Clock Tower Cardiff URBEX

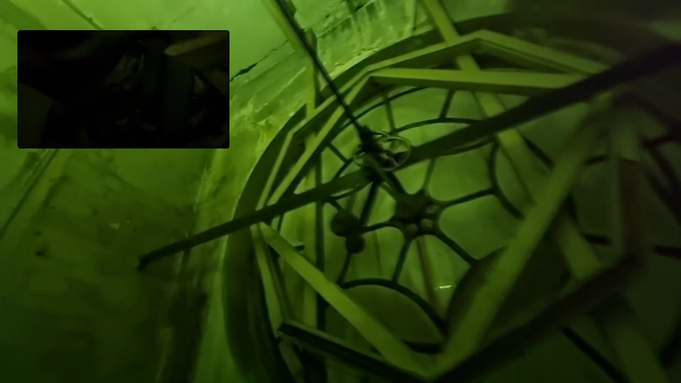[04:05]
Look at that. There's these little weights on it. Look, what you done?